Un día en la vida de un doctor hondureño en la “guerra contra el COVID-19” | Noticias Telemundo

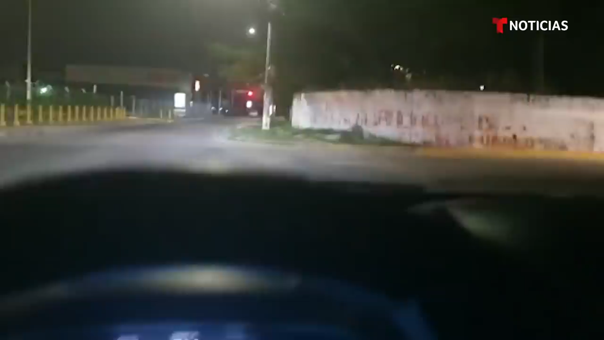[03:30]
Pasamos por un centro comercial que estuvo abarrotado hoy de clientes. La gente no respeta en nuestro país.